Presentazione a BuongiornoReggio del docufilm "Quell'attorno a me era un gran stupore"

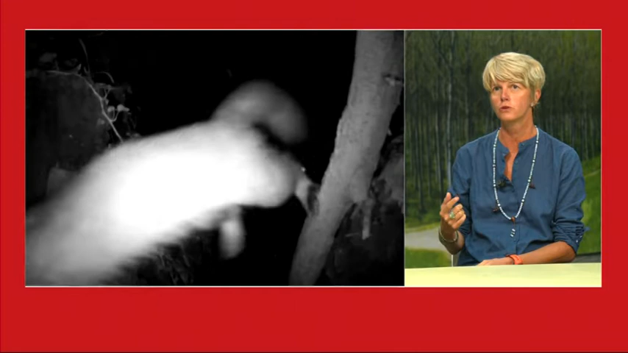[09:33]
Poi oltre alla musica c'è stato anche un grosso lavoro che ho fatto di post produzione audio perché le fototrappole hanno un audio pessimo nella registrazione, quasi non si sente.